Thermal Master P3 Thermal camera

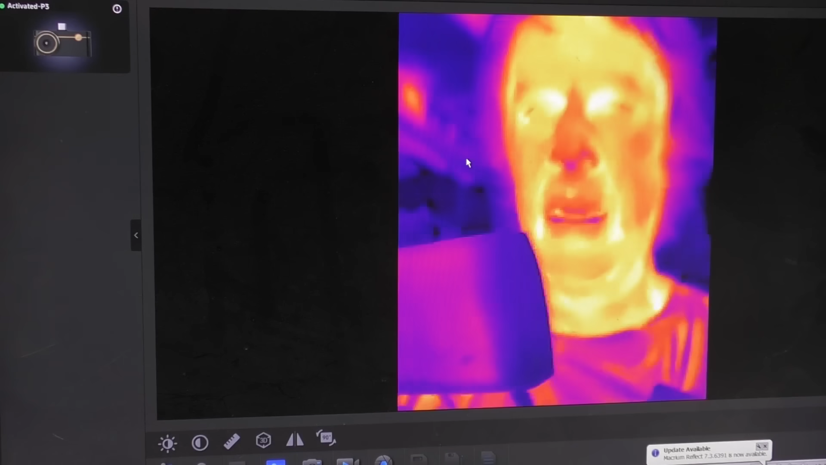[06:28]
unlike the p2 it doesn't enumerate as a um windows
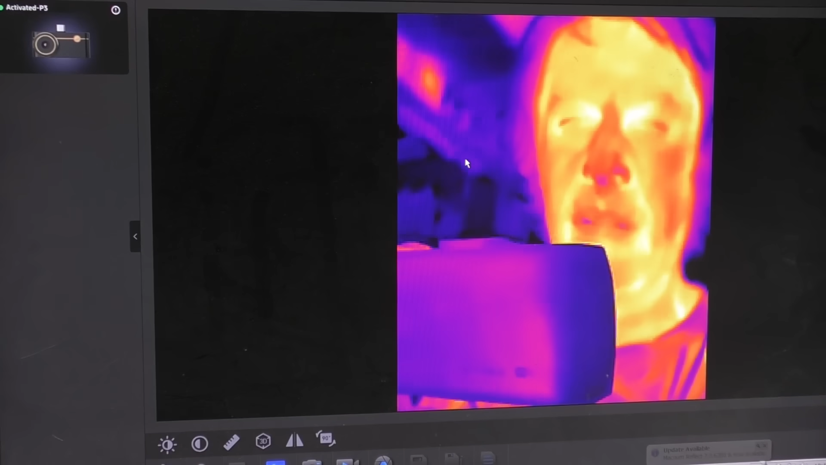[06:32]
uvc generic camera device whereas the p2 did one one classic application of an infrared camera is finding shorts on a pcb
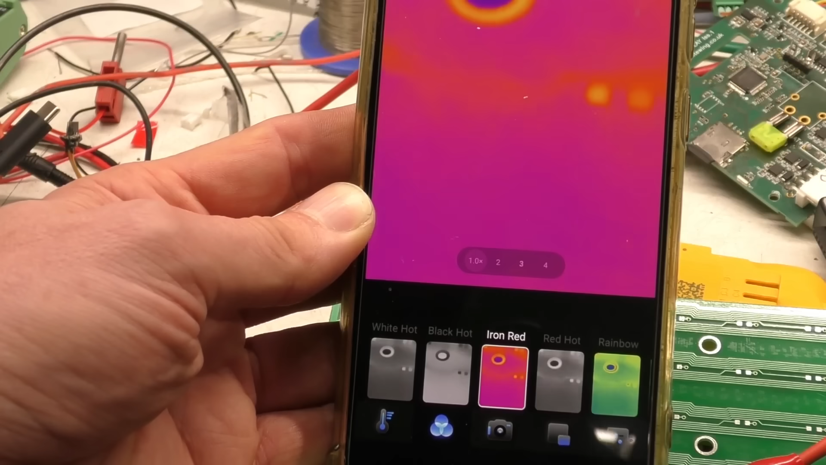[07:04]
now with 300 milliamps right flying through it I can just about see that track let's try adjusting the contrast
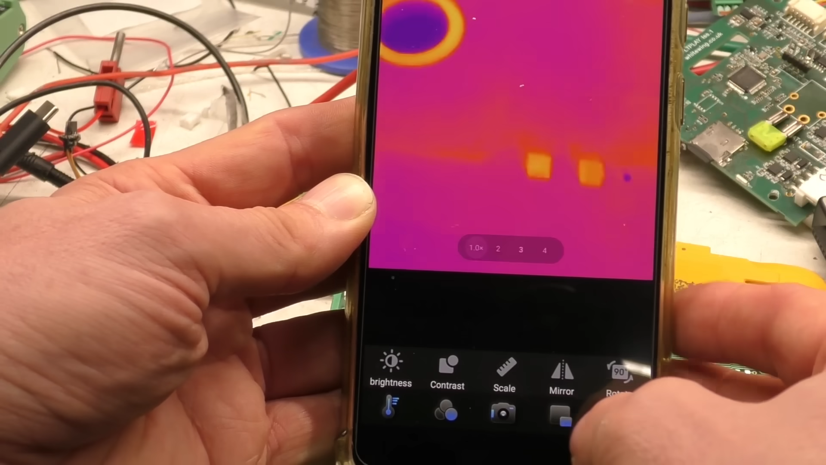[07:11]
okay right that's fairly visible obviously there's quite a lot of noise on other artifacts but uh 300
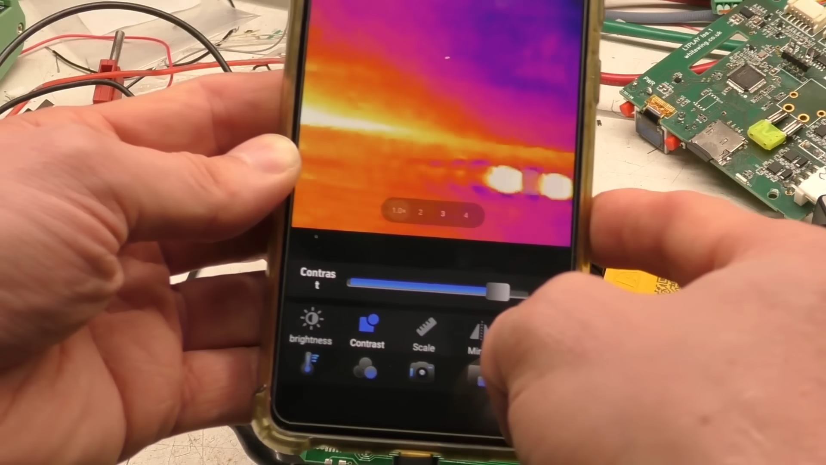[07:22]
milliamps is uh just about detectable
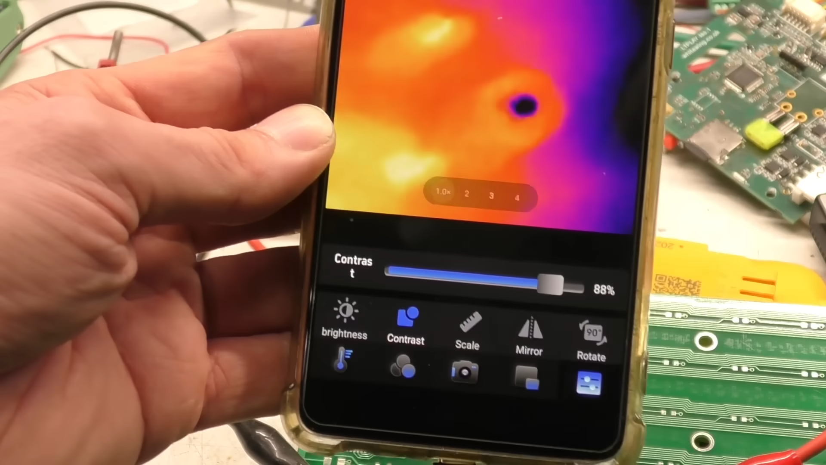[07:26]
once you return the current up it will become a lot more noticeable
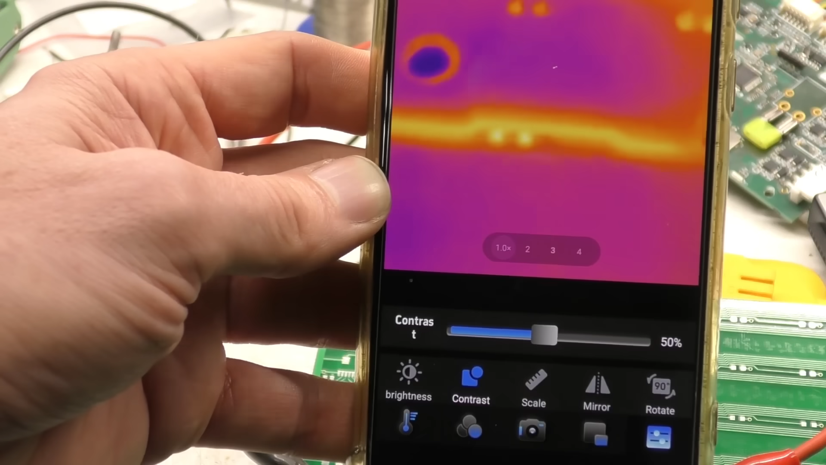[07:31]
that's uh 700 milliamps obviously it's very uh very obvious so
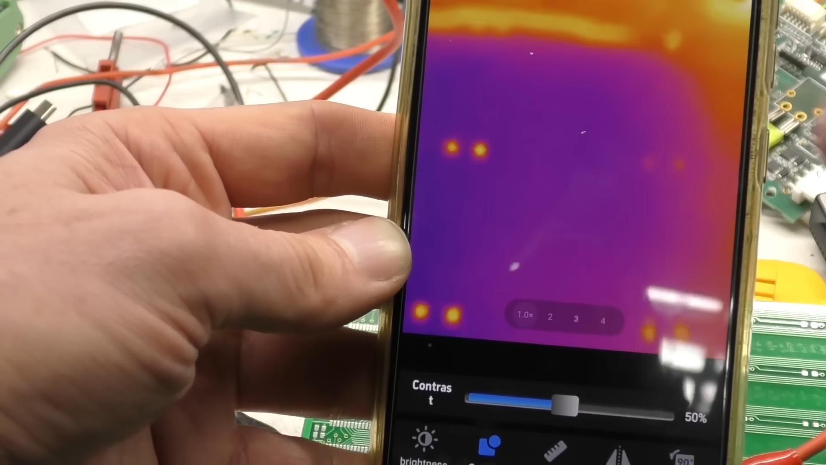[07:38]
it's got this supposed xai immediate enhancement but to be honest I can't really see any appreciable
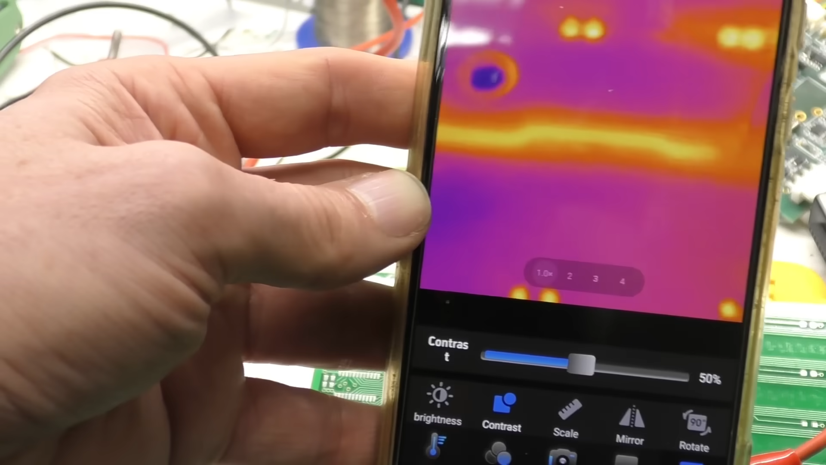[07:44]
difference I don't really see the point you know the center itself's got reasonable resolution I think
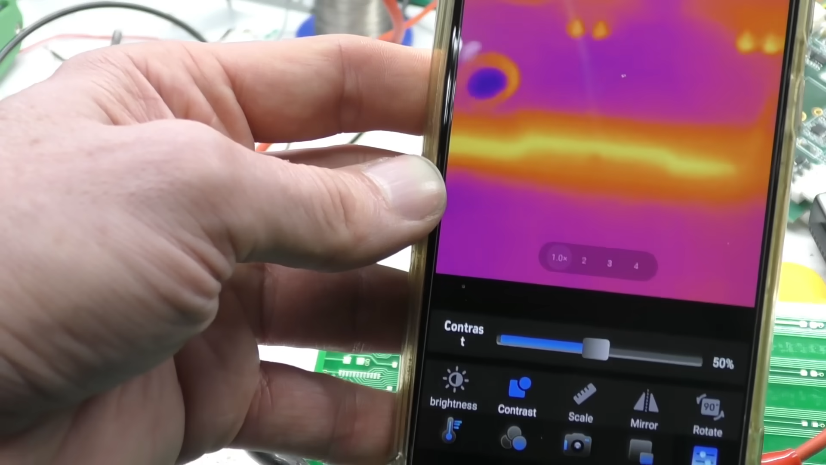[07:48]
it's the um uh 256x192 the same as the p2 which is yeah fine and also the um
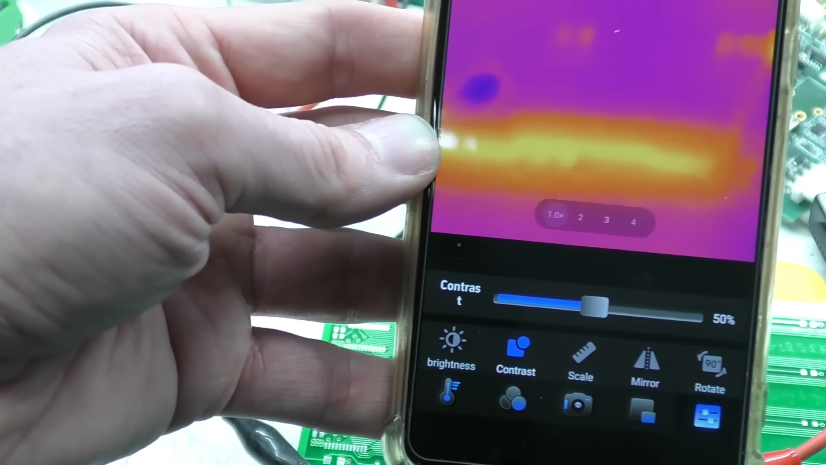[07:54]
the high frame rate means it's a lot more easy just to navigate around and see what you're looking at
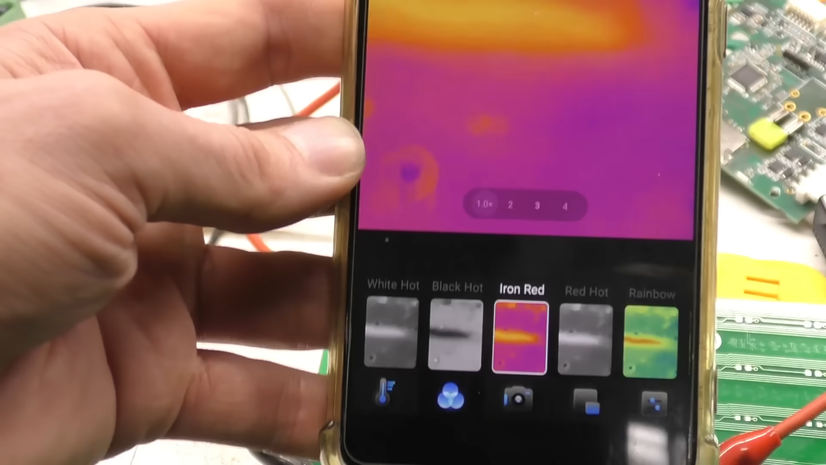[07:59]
quite a nice feature is when you're going to the um select the palette it actually shows a live view of what the palettes look like which is quite nice
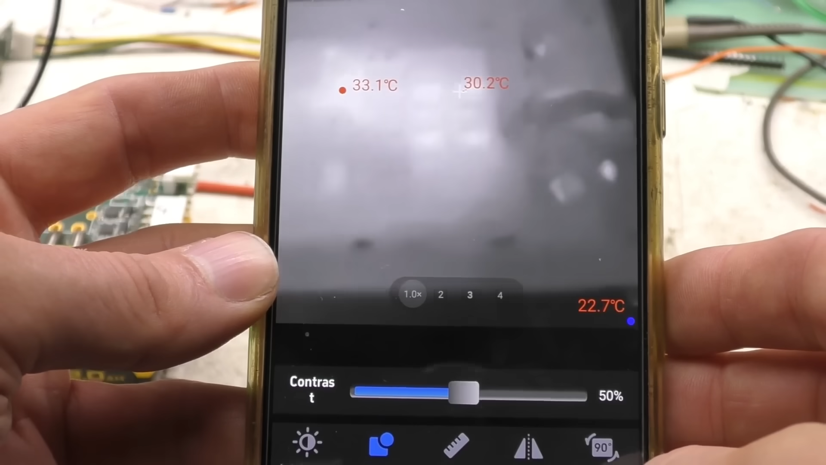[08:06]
On screen: spot 30.2°C
and so it's got the controls that you'd expect sort of rotation
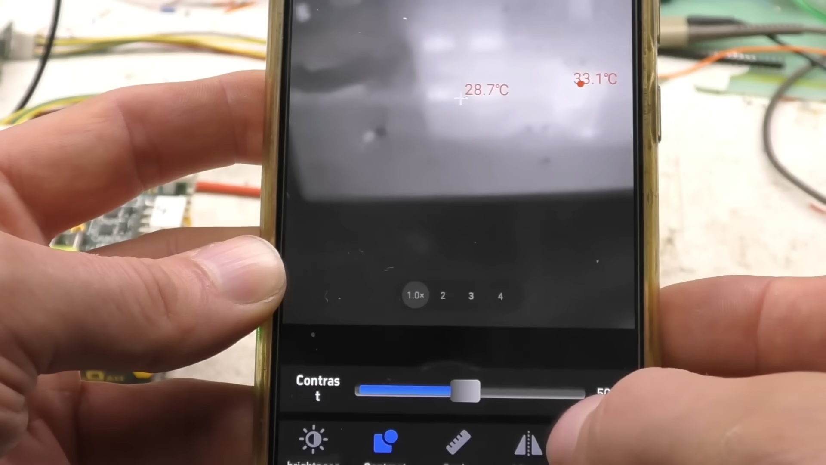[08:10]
On screen: spot 28.7°C
which obviously is handy for using this on a on a cable in other orientations you can blend the
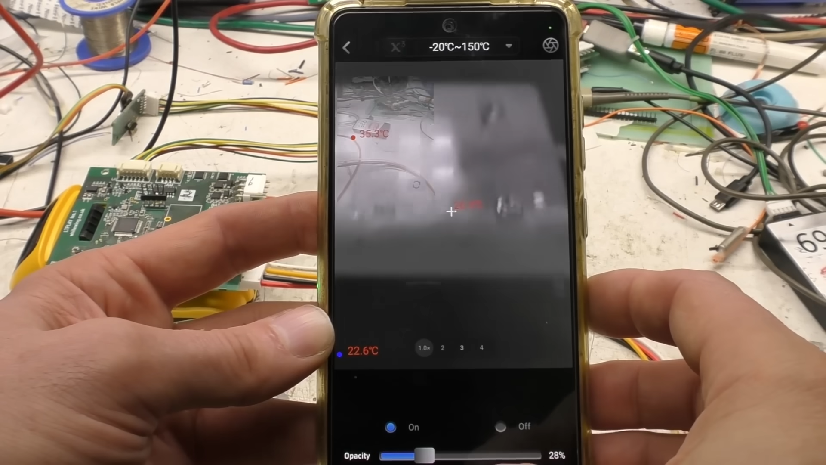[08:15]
visible and infrared images for overlays and there's an adjustable
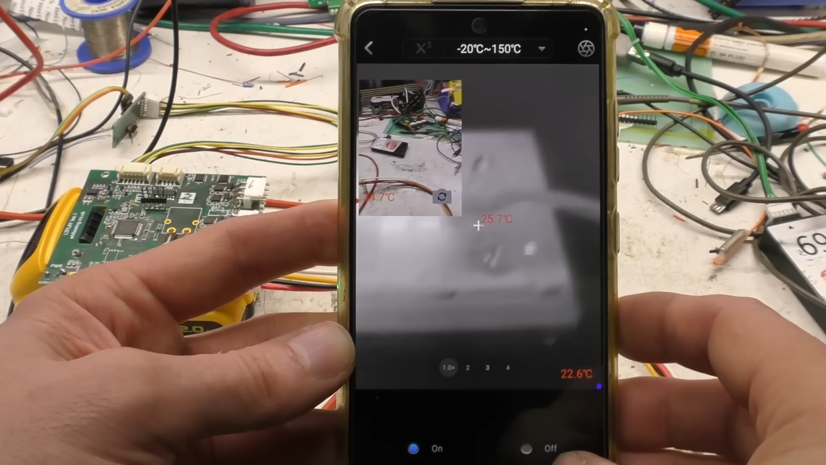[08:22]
On screen: spot 25.7°C
opacity to adjust the balance of the two um this is probably quite useful things like documentation obviously because the cameras are significantly different position yeah for close-up work the yeah the